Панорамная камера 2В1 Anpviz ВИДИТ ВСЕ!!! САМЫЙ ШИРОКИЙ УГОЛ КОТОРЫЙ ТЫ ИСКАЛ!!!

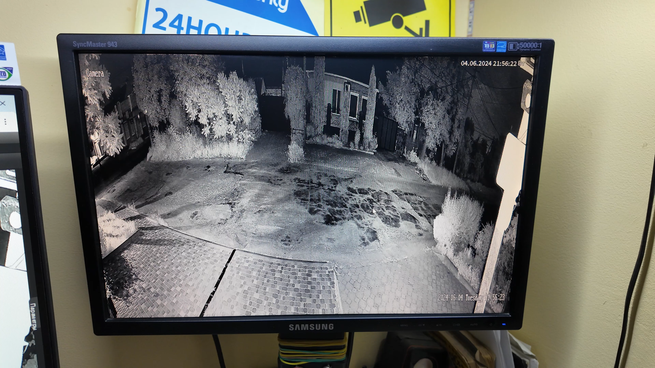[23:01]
миллиметра но вот такая склейка сделано что камера работает в панорамном режиме ночная картинка смотрите сейчас в цветном режиме сработала по человеку активировалась в цветной режим поставил я умный режим и включила белые светодиоды которые очень яркие вообще
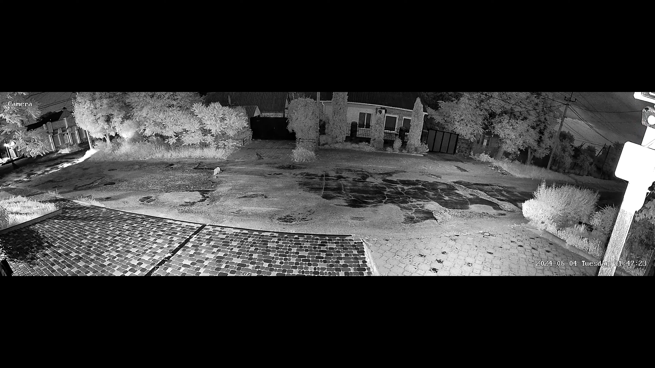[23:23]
смотрите дневная то есть ночная картинка в цвете плюс ее
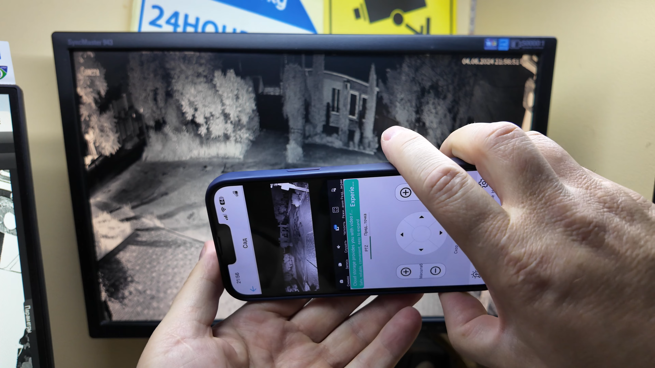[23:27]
два инфракрасного белых светодиода под линзами но они очень таки хорошо справляются черно-белая картинка
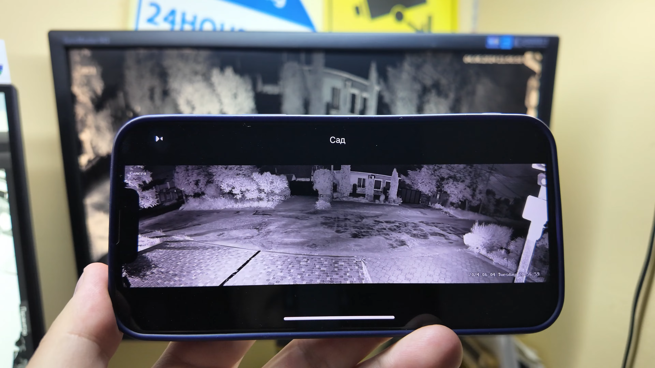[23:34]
также вот классная посредине там под линзой идет инфракрасный светодиод который помогает ночной картинке то есть в эту сторону светит один в эту сторону светит также один и посредине еще светит один то есть нету здесь темной мертвой зоны уличного освещения никакого нету сейчас здесь полная темнота отличная широкая картинка
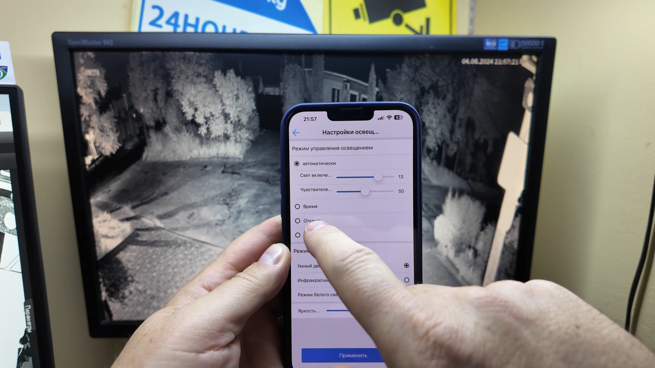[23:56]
просто все светится в приложении все также это все также работает через приложение может засветлить если надо но вполне таки отлично
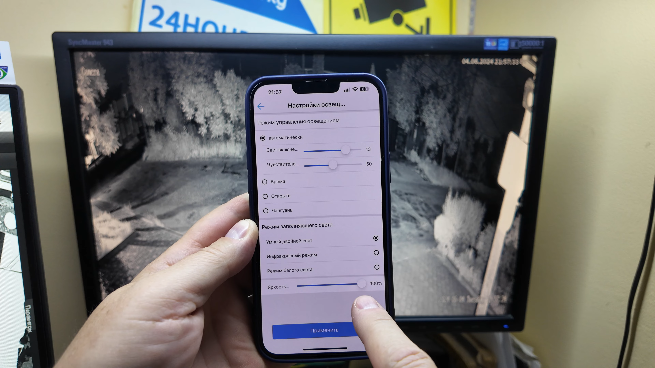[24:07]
также работает через веб-интерфейс можешь входить в настройки на трех ночных режимов тут также можно это сделать в разделе аудио видео настройки освещения здесь можно чувствительность по переключению ставить раньше или позже переходить ей в ночной режим как делать это автоматически по времени вручную и еще как-то режим заполняющего цвета света в каком режиме стоит час в умном можно в
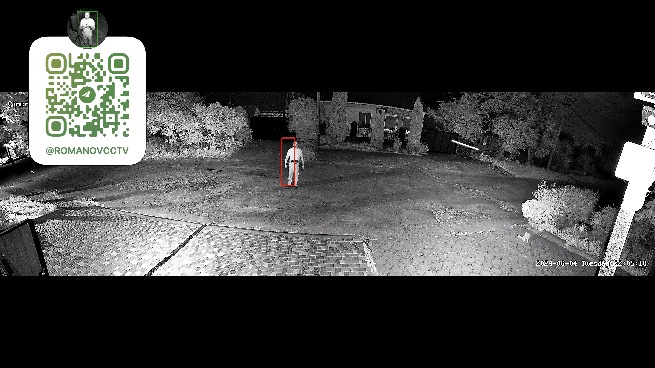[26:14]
и заодно и подсвечивает здесь если кто-то пришел под калитку вариант очень классно и вот раздумываю поставить ее себе чуть-чуть развернуть туда ну то есть именно те мертвые